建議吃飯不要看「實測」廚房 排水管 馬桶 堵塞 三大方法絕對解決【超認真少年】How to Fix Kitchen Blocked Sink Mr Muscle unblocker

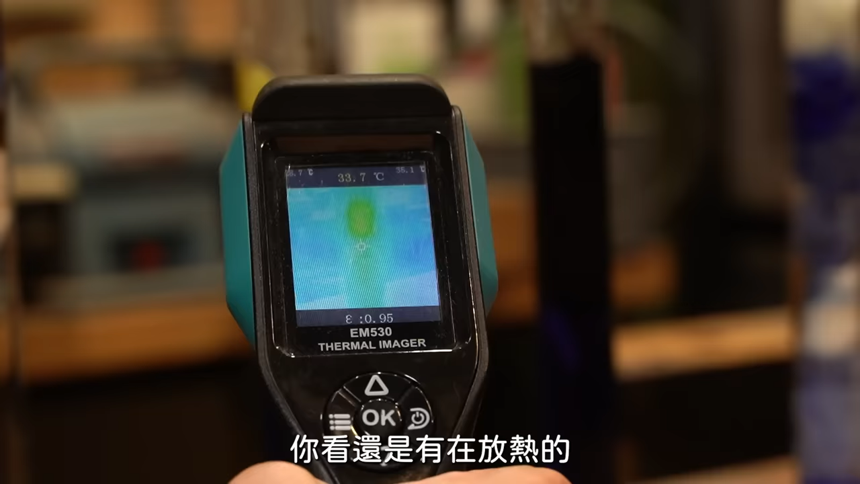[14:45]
On screen: spot 33.7°C
還是有在放熱的3334度啦也不算太熱它其實主要不是完全靠熱你知道那個溶解蛋白質其實也